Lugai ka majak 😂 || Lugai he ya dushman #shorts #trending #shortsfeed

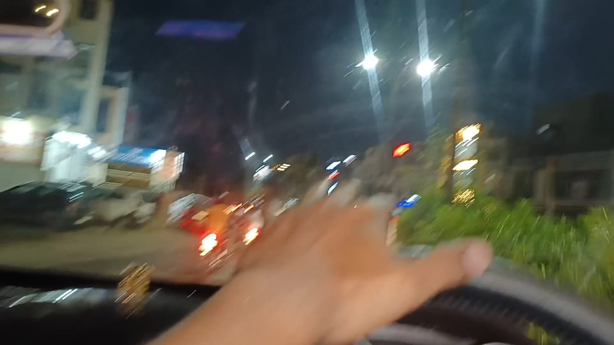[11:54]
अगर वहाँ पे भीड़ होगी तो वहाँ पे रिटर्न जाएंगे, और मेरे को लगता है कि 100% भीड़ होगी, क्योंकि उसके जस्ट बगल में तिब्बती मार्केट है जो चालू हो चुका, और अभी 7 बज गए तो डीमार्ट में तो ऑब्वियसली भीड़ होगी तो अभी यूटर्न मार लेंगे अपन।
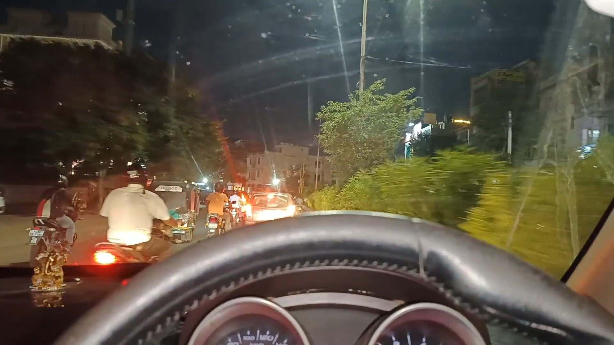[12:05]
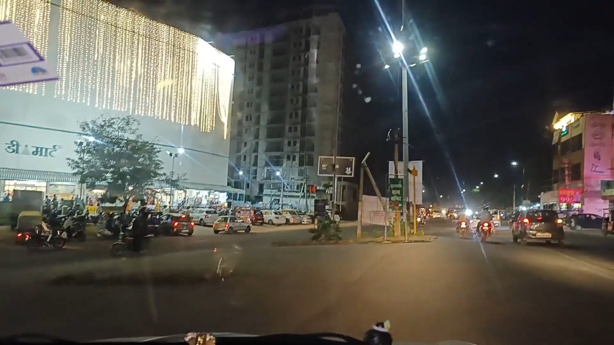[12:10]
ऐसे तो ट्रैफिक जाम नहीं है लेकिन गाड़ी खड़ी हुई है, आ जाएगा नंबर तो आराम से लगा सकते हैं। देखते हैं एक बार किधर लगाएं, उधर से नीचे वाली पार्किंग बना रही है क्या, बाहर लगाएं किधर लगाएं।